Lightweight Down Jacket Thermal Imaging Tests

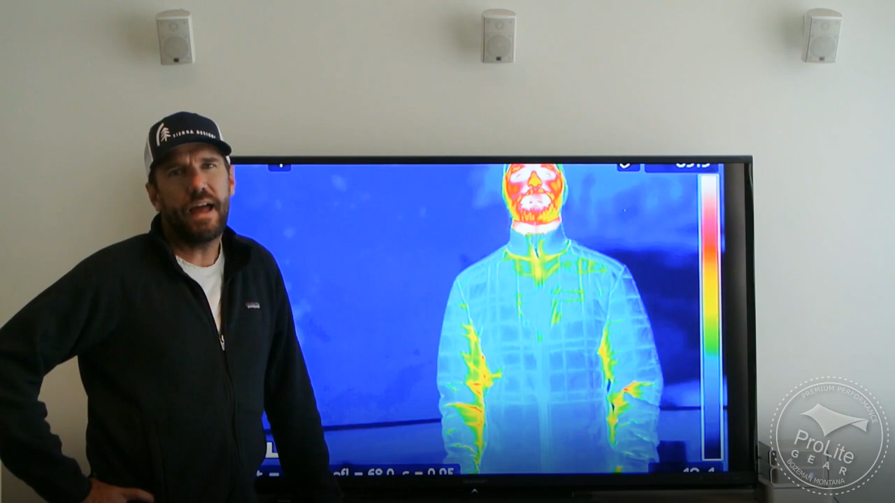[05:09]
And you could watch that heat start to escape through various parts of the jacket.
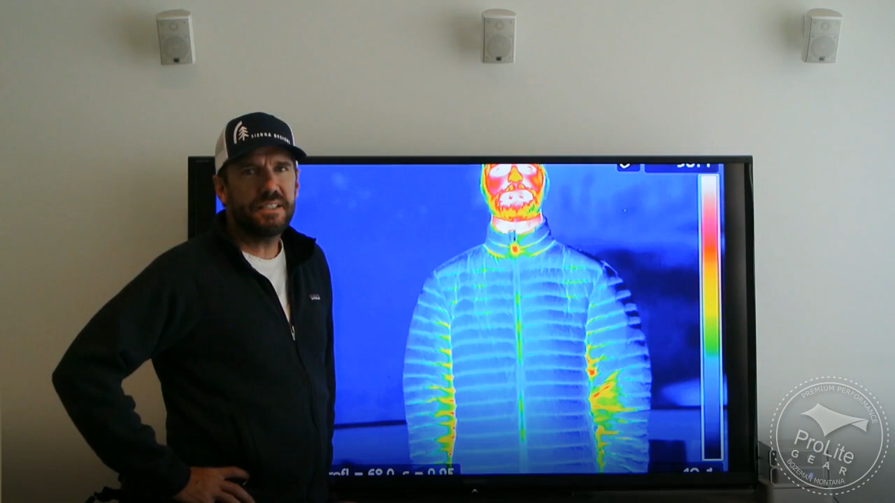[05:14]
This is an interesting image to look at. This is the Golight Selkirk jacket. It's a jacket that's performed very well on our test. But one interesting thing to point out is right up here on the neck line, there's a spot where a lot of thermal energy is escaping through the zipper.
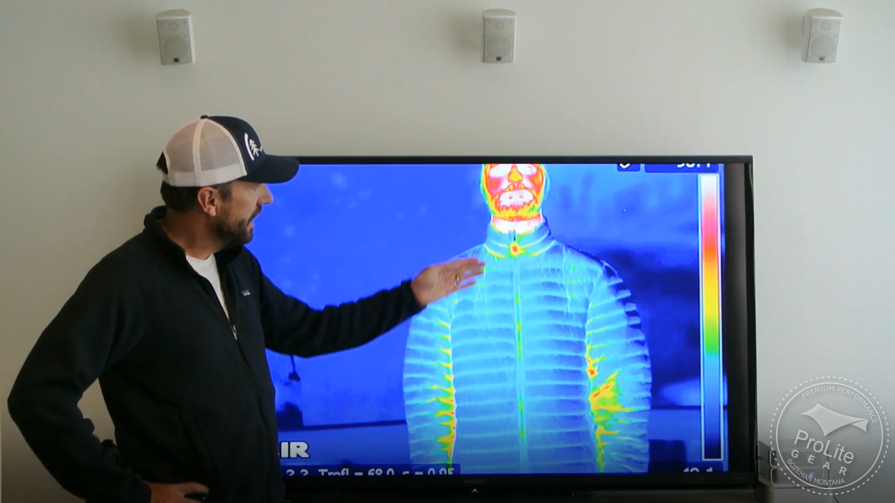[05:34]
And what's happening there is the zipper zipped all the way up and the neck is,
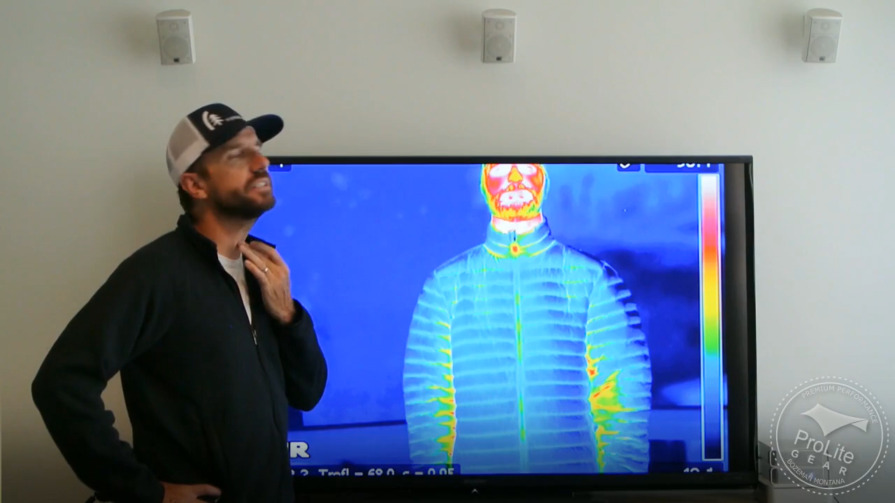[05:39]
or the zipper is actually touching the neck right there and allowing just a small amount of heat to escape right there. And we didn't recognize that until we, you know, had some enlarged version of these images.
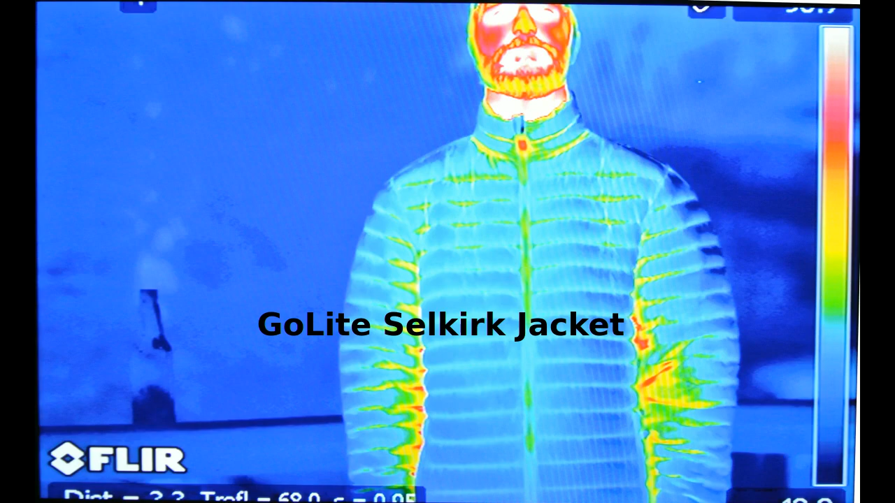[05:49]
And so it's those type of things that we got to see. I'll show you one other image that was pretty interesting here.
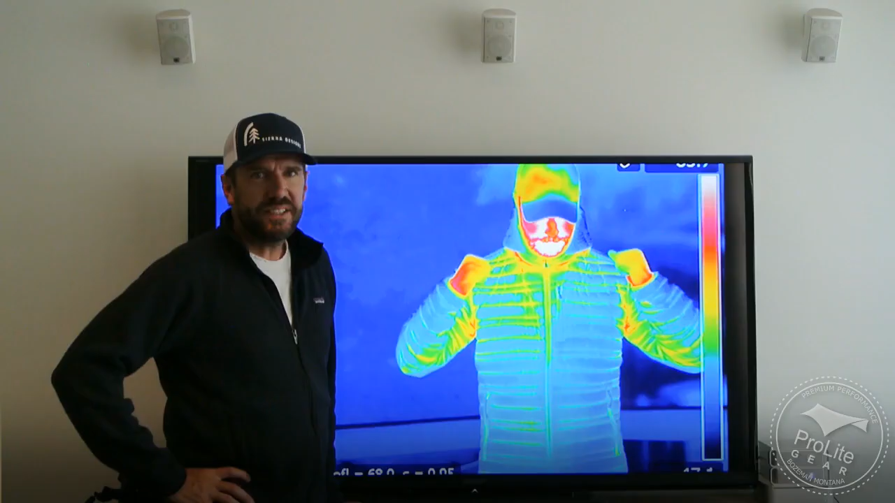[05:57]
This is an interesting image to take a look at.
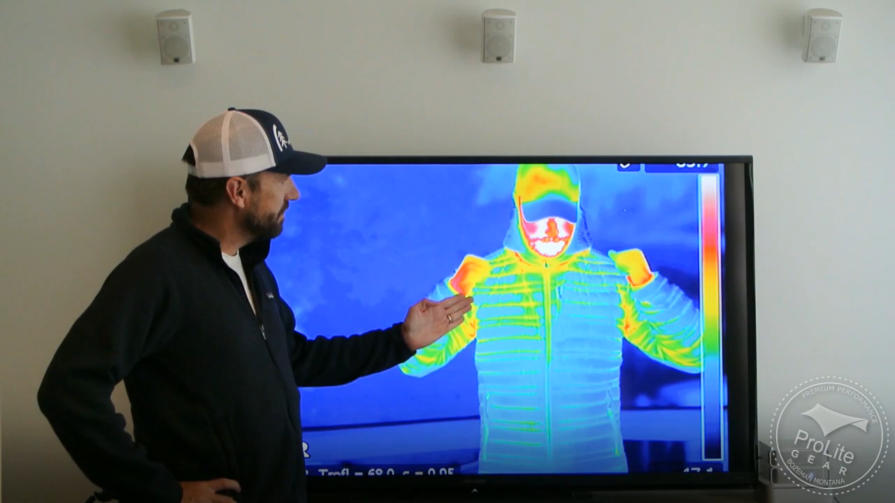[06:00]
The model moved as I was getting ready to take an image.
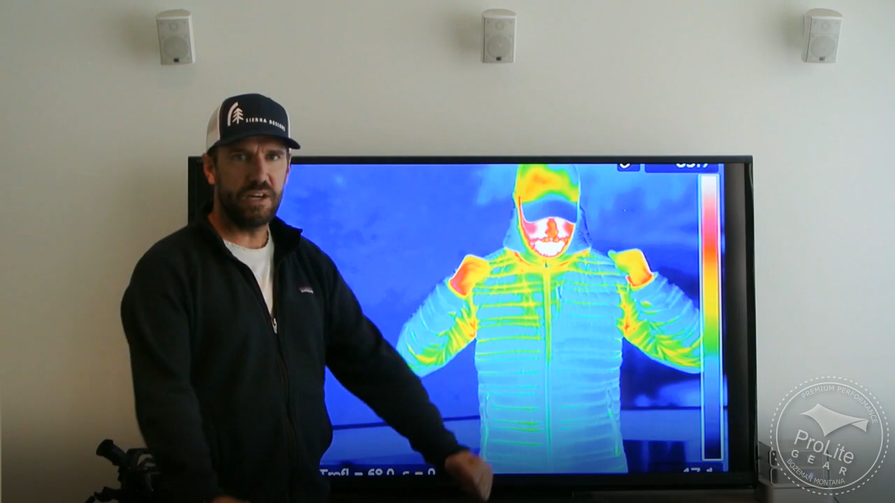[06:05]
And what he did was pull his arms up and pull his shoulders back. He was getting a little tired of standing.
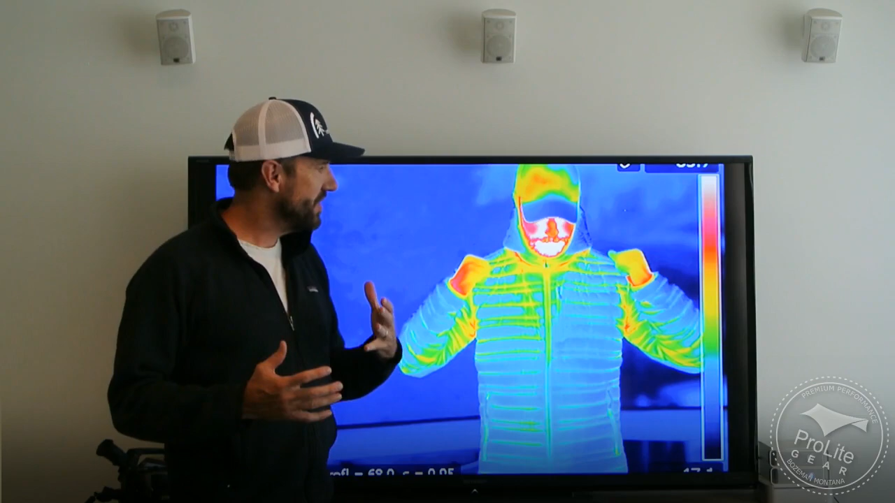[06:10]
And you can see that when he did that, it put tension on the jacket.
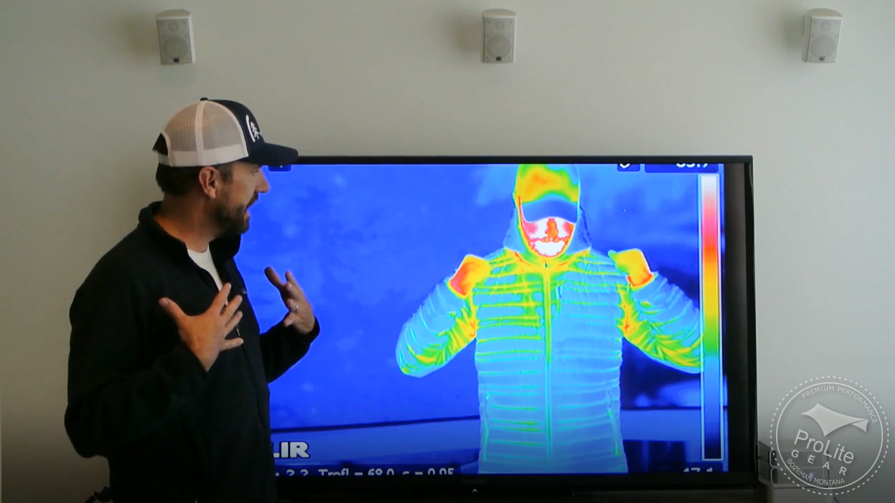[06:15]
And it showed how the heat was escaping.
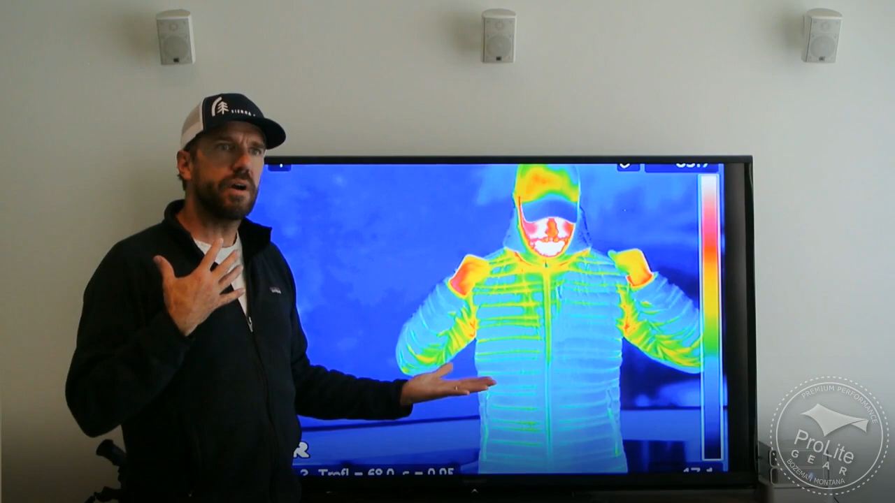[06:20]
So we're exploring that in terms of thinking about how tight or how loose your jacket is, the difference that it makes in terms of the thermal signature.
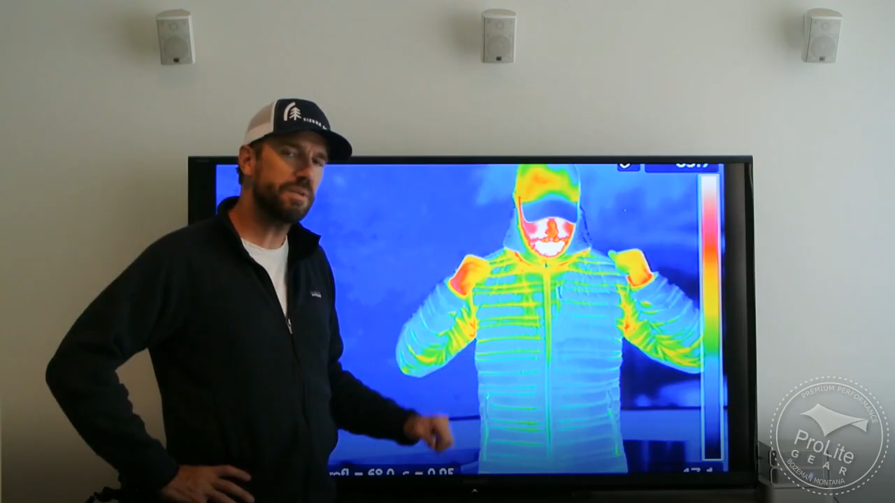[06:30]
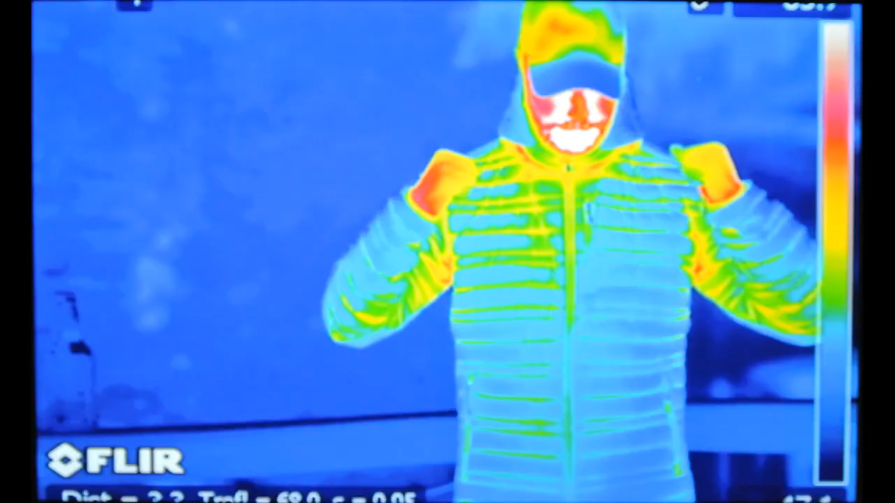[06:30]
So we still have some more exploring to do on that front. But I thought that was a pretty interesting image.
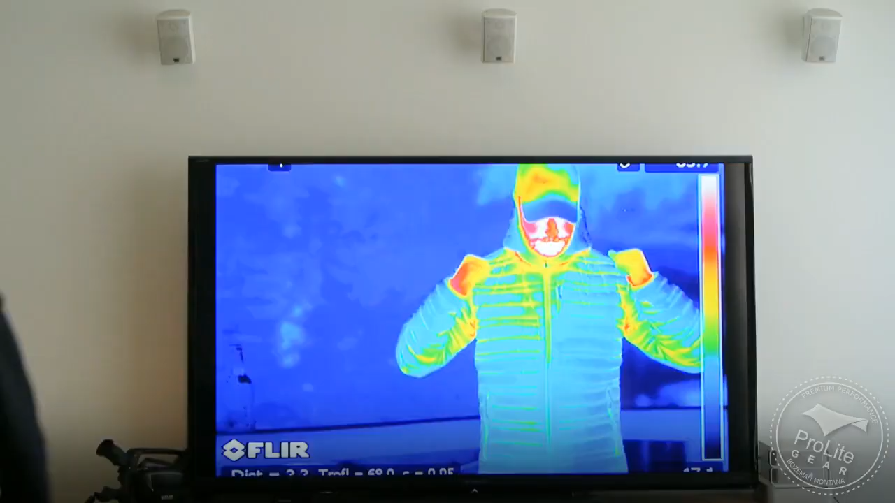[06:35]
This is an interesting image for me to show you. This is the Sierra Designs Dry Down Better vest. And this is a down t-shirt, similar to the Mont Bell down t-shirt. But what differentiates this vest from that vest is that this vest uses stretch fabric on the side.